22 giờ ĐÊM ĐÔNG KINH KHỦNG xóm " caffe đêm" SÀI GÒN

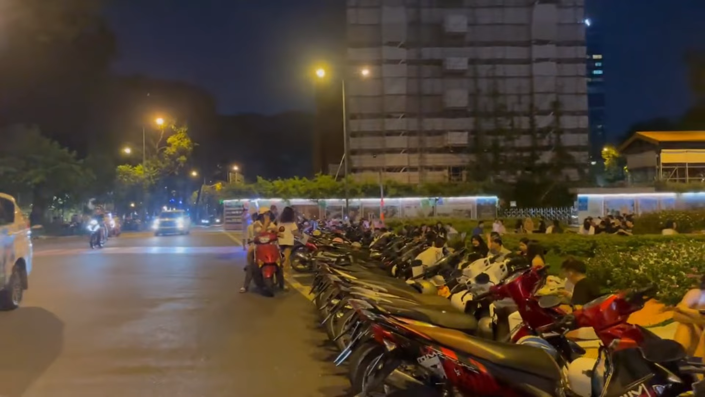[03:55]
À, hướng này là mình sẽ đi về đường Hàng Thuyên nè. Đi về nhà đường Hàng Thuyên rồi mình sẽ đi qua chỗ đó là công viên 30 tháng 4 đó các bạn.